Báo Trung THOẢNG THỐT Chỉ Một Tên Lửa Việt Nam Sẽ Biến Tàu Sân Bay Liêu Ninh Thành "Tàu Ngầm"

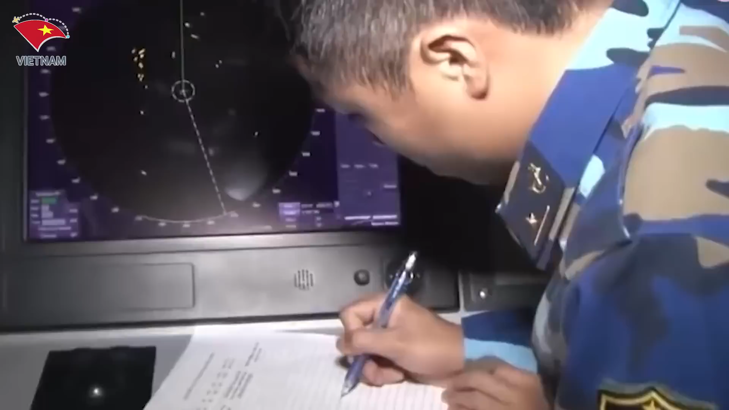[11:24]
Ngoài ra, cấu trúc thượng tầng của tàu còn là nơi bố trí các hệ thống trang thiết bị trình sát điện tử như radar cảnh giới nhìn vòng,